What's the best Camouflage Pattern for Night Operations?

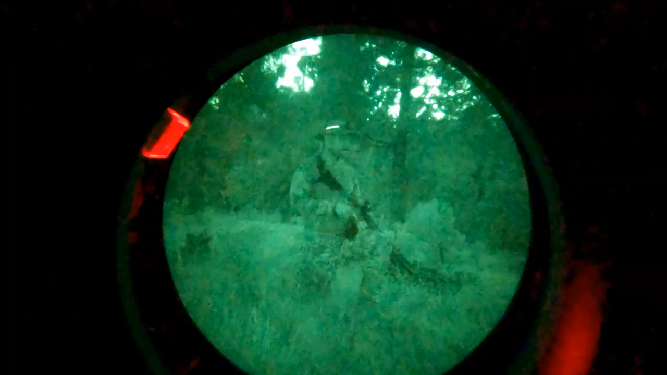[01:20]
Notice how much a black rifle stands out under night vision.
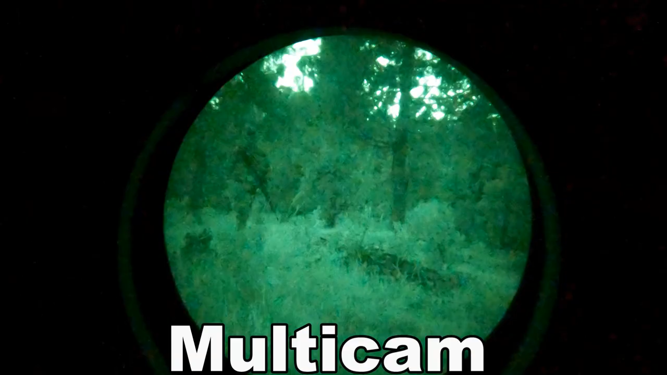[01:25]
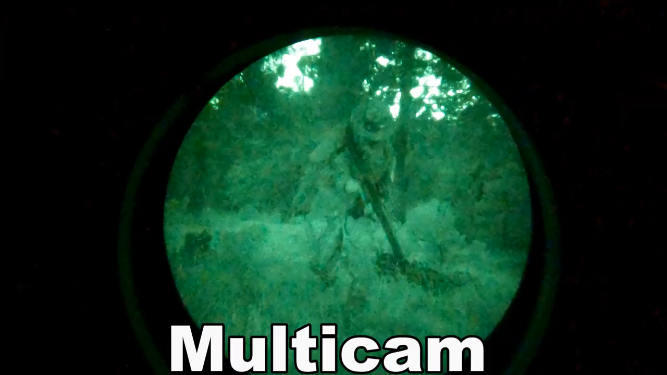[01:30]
With the headlamp, pay attention to how bad it is to leave a piece of gear like that on display.
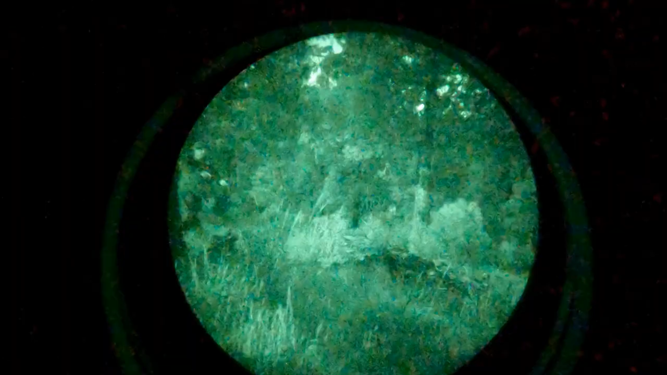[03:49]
Jared is sporting the MARPAT with a combat shirt.
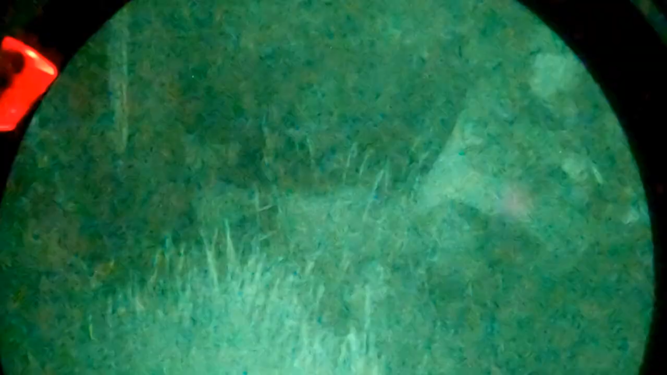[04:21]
Notice the difference when he's wearing an LBV.
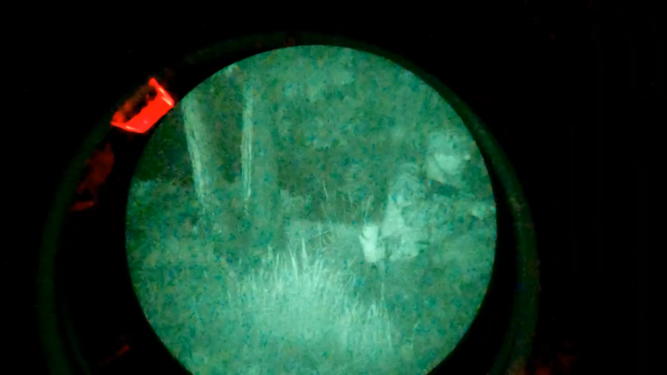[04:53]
Alright, there's Jared, MARPAT combat shirt gear.
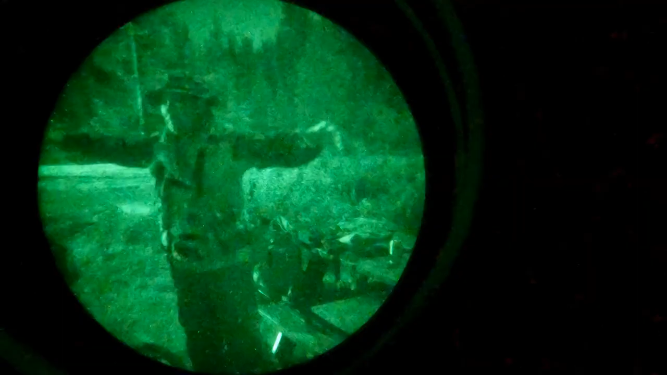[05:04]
There he is with an IR. Do my little spin around here.
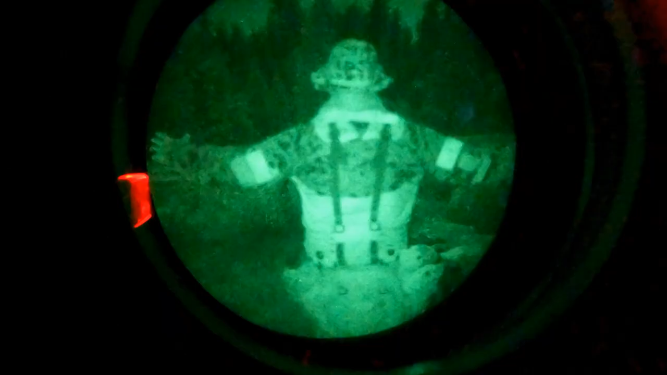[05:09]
All lit up. This is what lights look like.
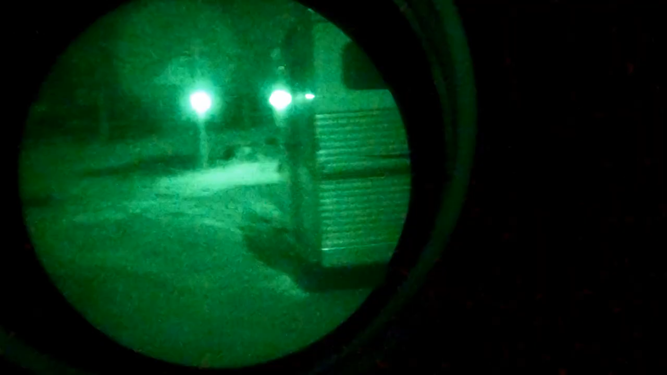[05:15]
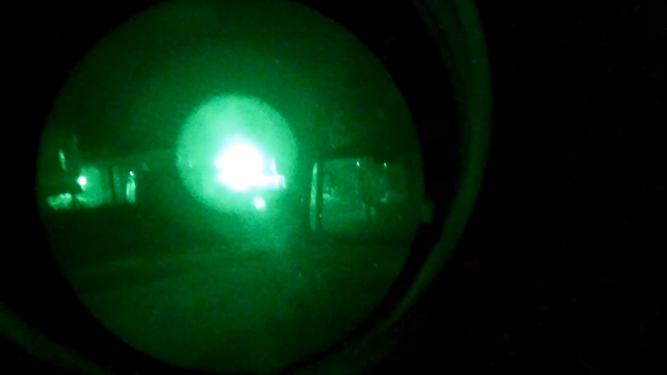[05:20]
Flooded. Can't see a thing. There you have it guys. Let me know what you thought did the best down in the comments below. Thanks for watching. Hope you enjoyed it. Till the next video.